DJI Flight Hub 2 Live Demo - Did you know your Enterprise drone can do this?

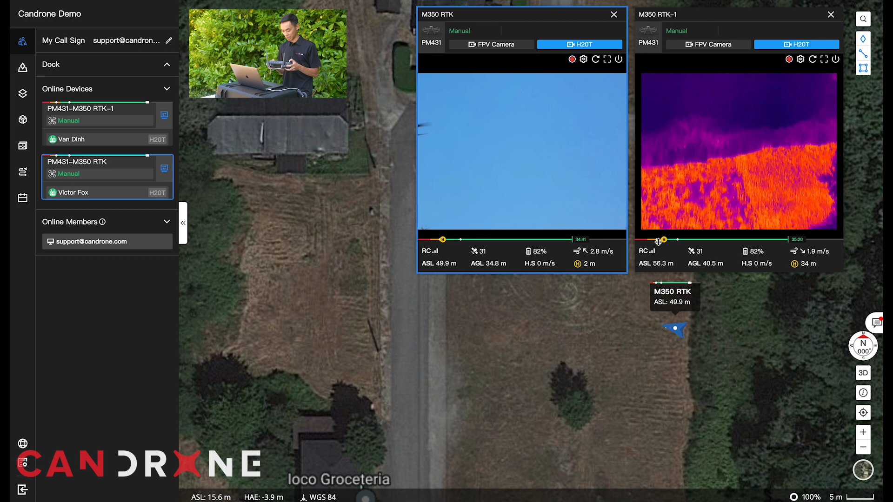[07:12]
Oh, there you go. Look at that. See that. And yeah, Victor is just scoping around looking at the thermal imaging camera. I can switch to the infrared here.
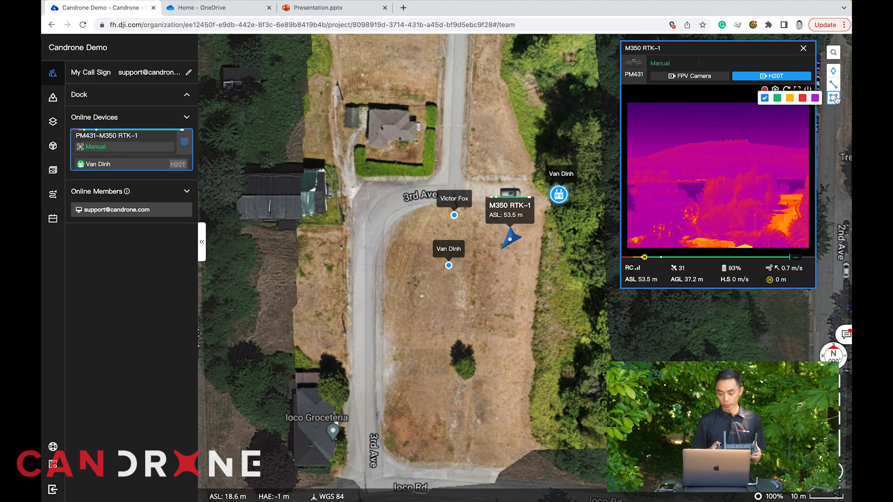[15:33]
So as you can see, the command center can see a live view and let's say we go up a little bit higher and, uh, okay.
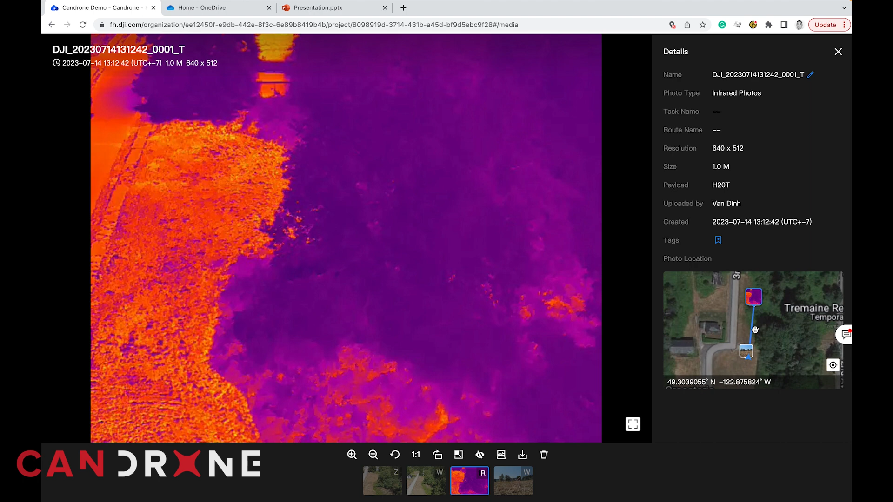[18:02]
And it even gives you an idea of, uh, the coordinates of where the photos were taken from. All right.